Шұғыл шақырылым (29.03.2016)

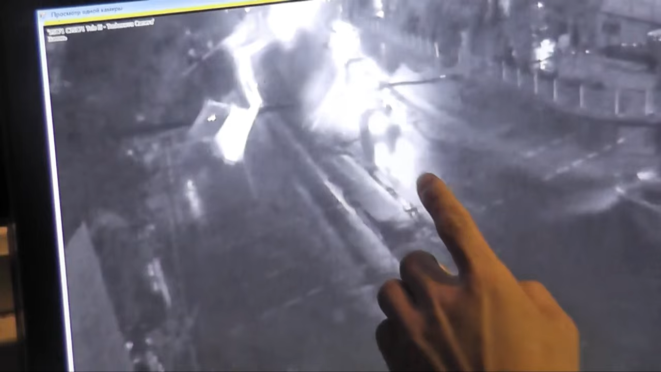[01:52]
Яғни бағдаршамның қасындағы қосымша бұрылуға тиіс белгі жанбай тұрып, солға қарай бұрылып кетіпті.
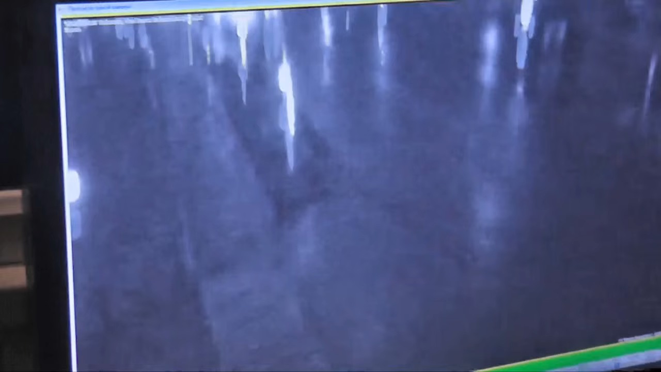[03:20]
Полиция қызметкерлері дәл осы белгі жанбай жатып, бұл азамат бұрылып кетті. Сөйтіп өзге көліктерге кедергі келтірді деп отыр.